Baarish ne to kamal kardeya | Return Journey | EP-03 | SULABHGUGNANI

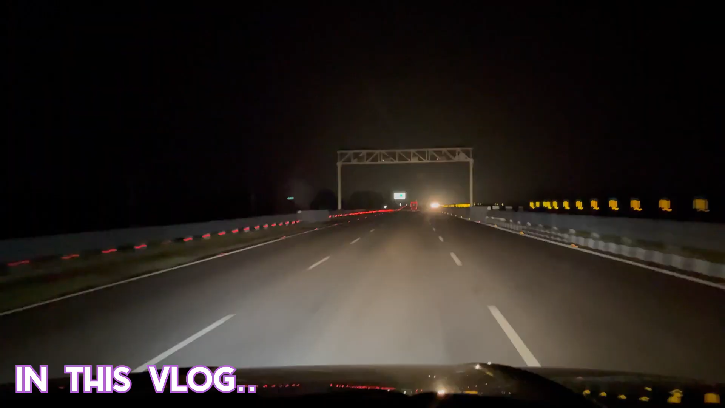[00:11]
नया वाला हाईवे है कोटपुतली से जाता जो अम्बाला की तरफ।
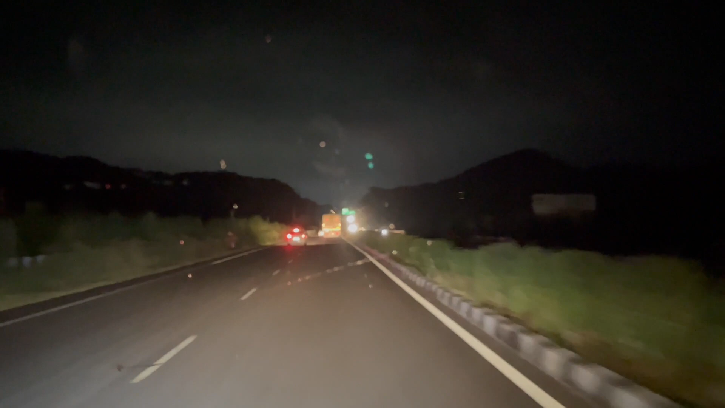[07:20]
जवाब लग रहा है, हल्की हल्की बूंदा पानी भी आ रही है, बहुत सही लग रहा है।
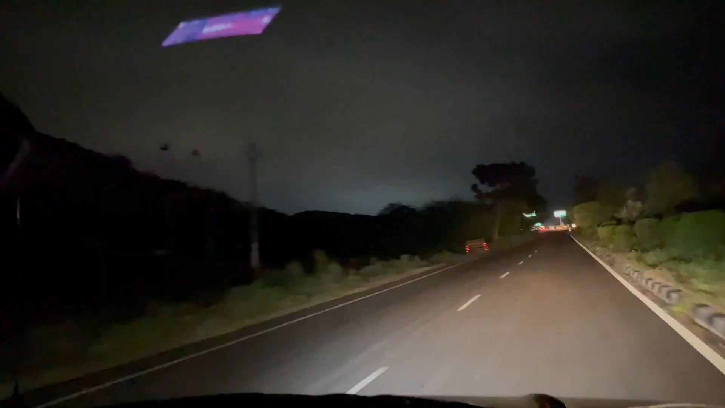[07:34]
तो गाइस पे कैसा दिख रहा है पीछे, पीछे शायद वो रैफल्स यूनिवर्सिटी है, वो है जो जिसकी लाइट चमक रही है, या फिर एमिटी है जिसकी लाइट इतनी ज़्यादा चमक रही है पीछे, दिखाते हैं आपको,
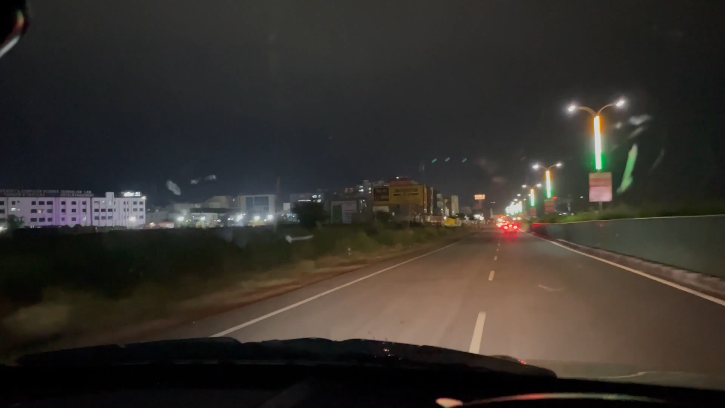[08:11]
ये है NIMS यूनिवर्सिटी, ये देखो
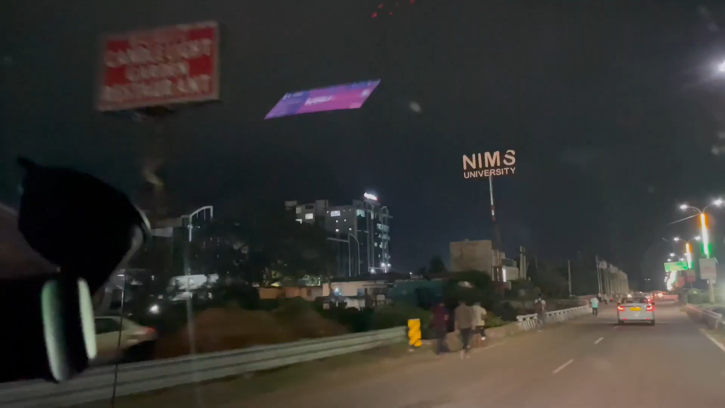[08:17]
बाईस पास से NIMS यूनिवर्सिटी, और ये देखो फ्लैग कैसे वेव कर रहे हैं कितने लाजवाब तरीके से,
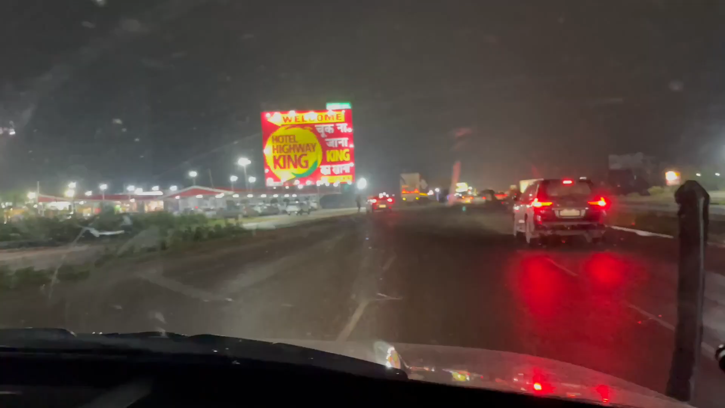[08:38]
आ गया है होटल हाईवे किंग और शीशा गंदा हो रखा है बारिश की वजह से,
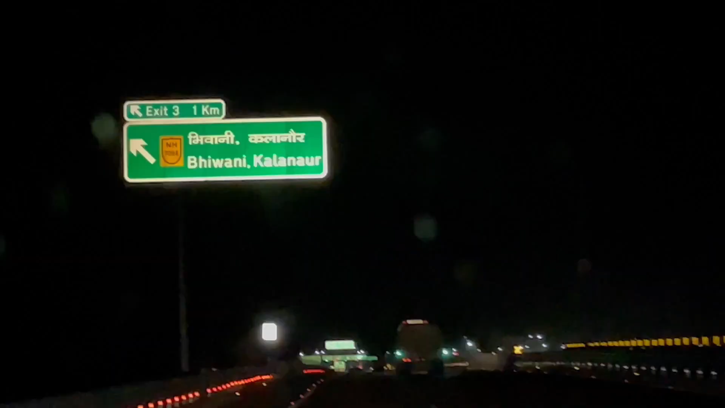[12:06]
गाइस ये है एग्जिट नंबर 3 भिवानी कलनौर, हम इससे निकल रहे हैं और आप लोगों को जो नियरेस्ट लगे, हमें तो रोहतक अपना घर जाने के लिए नियरेस्ट यही लगता है,
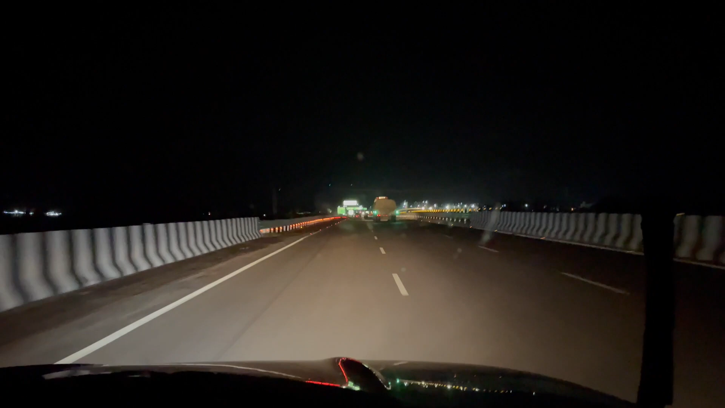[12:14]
अगर किसी को लगे तो आगे फिर मेरे ख्याल में अम्बाला भी आता है, उससे भी जा सकता है।
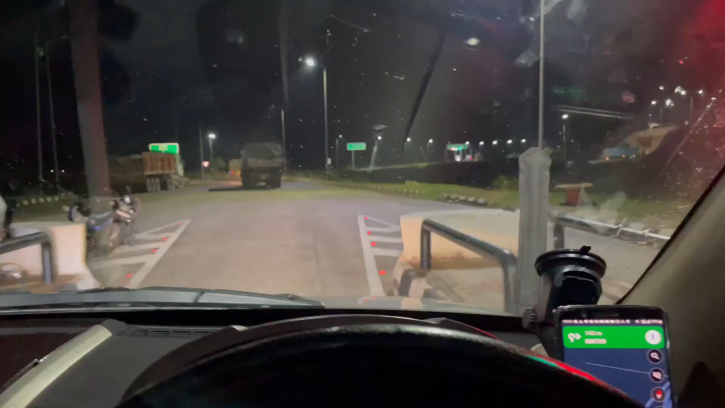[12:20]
ये था कलनौर वाला टॉल जिसको हमने कर लिया है क्रॉस,
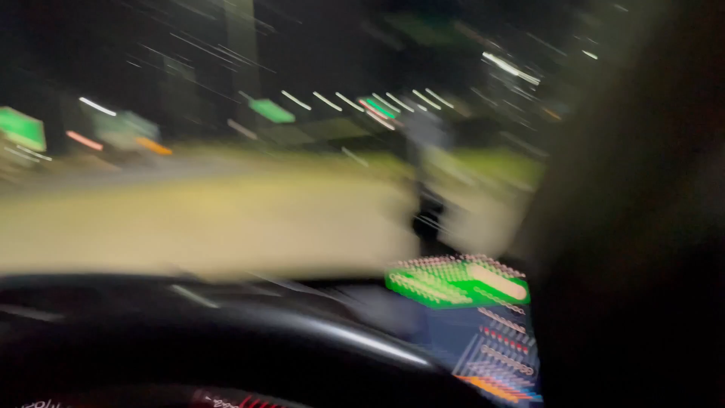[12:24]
और अब हम चलेंगे कलनौर से वापस रोहतक की ओर। यहाँ से लेफ्ट इज भिवानी, हम रॉन्ग जा रहे हैं,
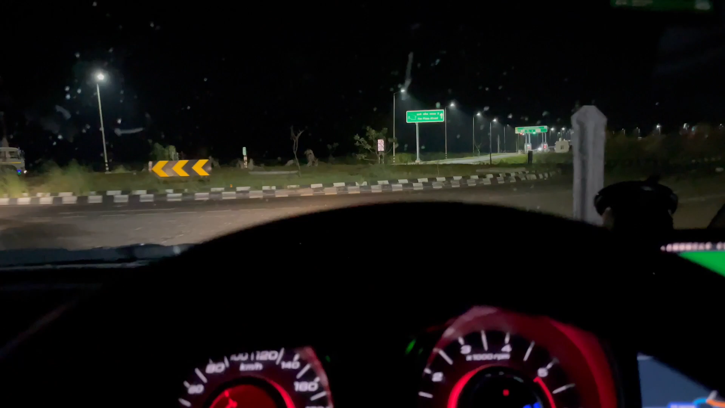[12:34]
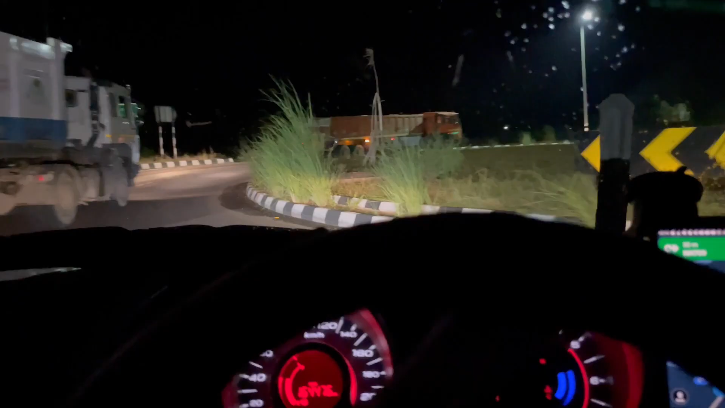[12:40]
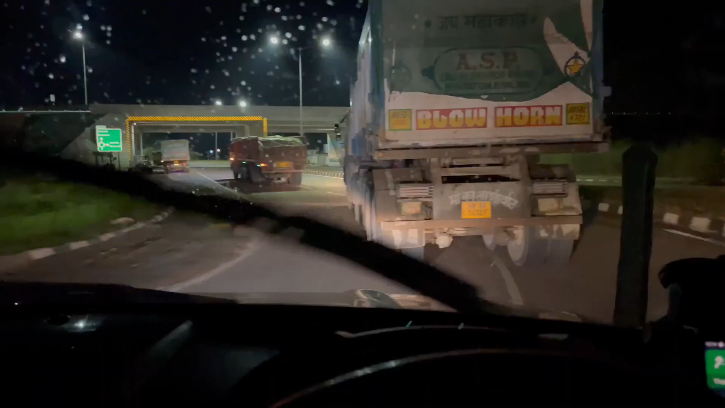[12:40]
राउंड अबाउट से घुमा के ये अब राइट जा रहा है नारनौल, मतलब वापस हाईवे के ऊपर चढ़ जाएगा और स्ट्रेट इज कलनौर, और हम लोग जाएंगे कलनौर से रोहतक।
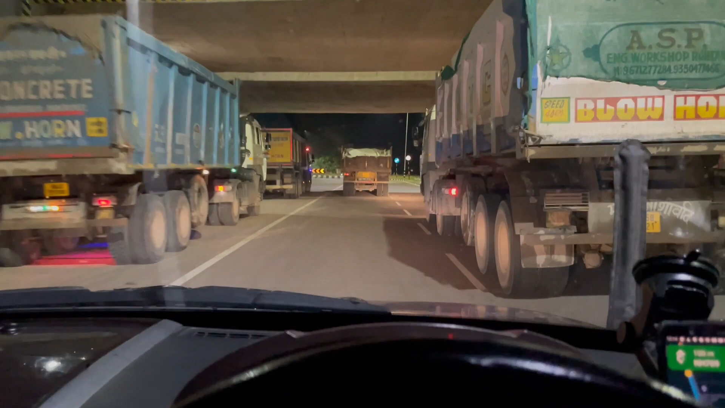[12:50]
अब इस टाइम तो रश नहीं मिलेगा तो हम कलनौर अंदर से ले लेंगे, नहीं तो कलनौर बाईपास से जा सकते हैं कलनौर बाईपास से।
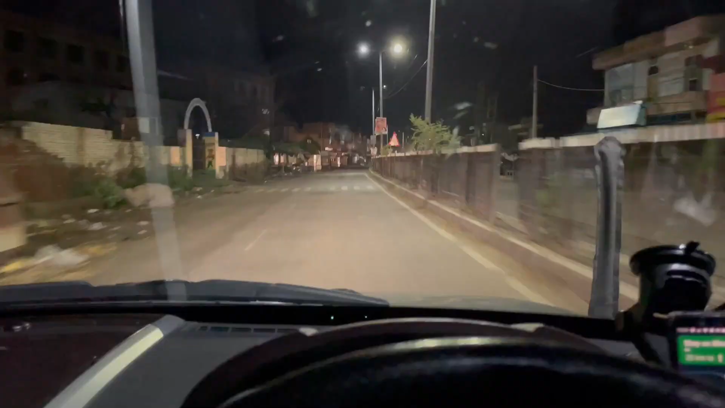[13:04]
तो गाइस ये आ गए हम कलनौर सिटी के अंदर से, और बाईपास में भी जा सकते थे लेकिन अब अंदर इस टाइम कोई रश नहीं होगा इसलिए हमने अंदर से ले लिया, खाली है इस टाइम अंदर तो,
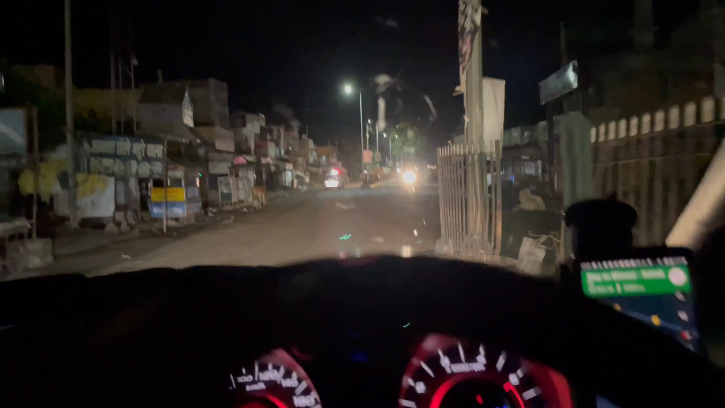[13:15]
क्योंकि टाइम हो चुका है 12:15 तो इस टाइम तो क्या ही रश मिलना है।
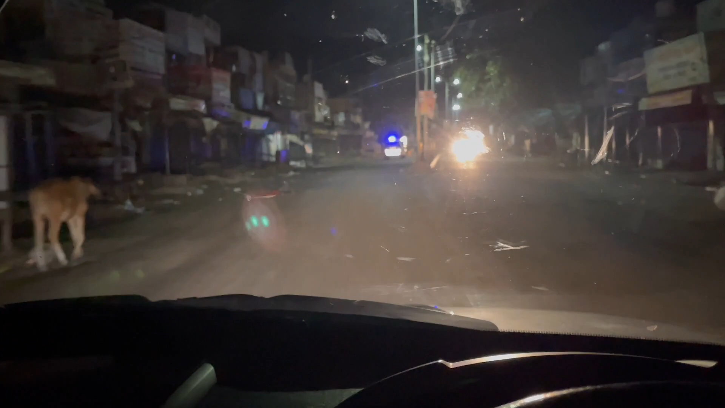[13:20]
चलो गाइस चल रहे हैं अब हम रोहतक की ओर, शीशा गंदा हो रखा है क्योंकि यार ये मच्छर आगे से आते हैं ना,